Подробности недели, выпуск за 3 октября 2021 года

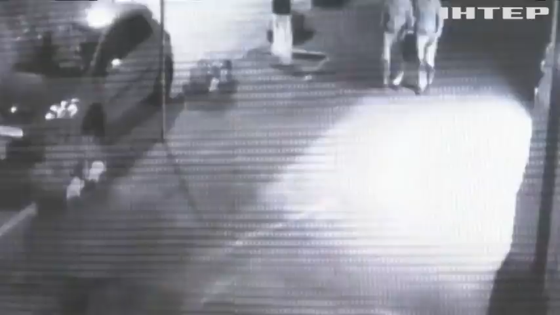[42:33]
а лікарка Юлія Кузьменко разом із Антоненком начебто закладала вибухівку під авто. Особа жіночої статі наближається до автомобіля Павла Шеремета, оглядається навколо, дістає з пакунку, ймовірно, вибуховий пристрій та підкладає його під автомобіль. Слідство мало чотири мотиви злочину, але взяло за основу один – дестабілізація ситуації в державі шляхом вбивства відомої особи.